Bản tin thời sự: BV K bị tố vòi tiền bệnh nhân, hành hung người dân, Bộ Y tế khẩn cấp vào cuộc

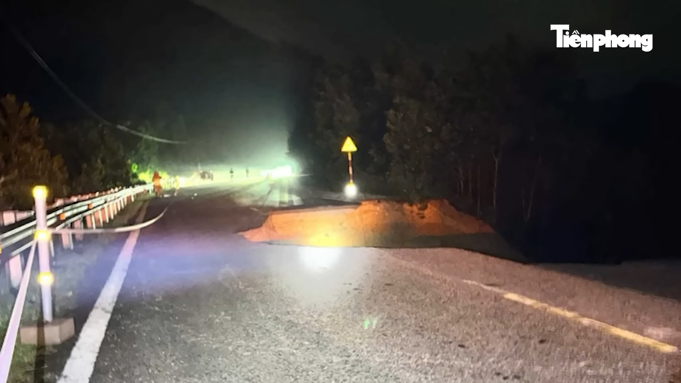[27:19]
trượt Do đất đá rời rạc Và địa hình chưa ổn định Điều này tiềm ẩn nguy cơ mất an toàn Cho người và phương tiện Dễ gây ủn tắc và chia cắt giao thông Nhằm giảm thiểu rủi ro và tai nạn Do thời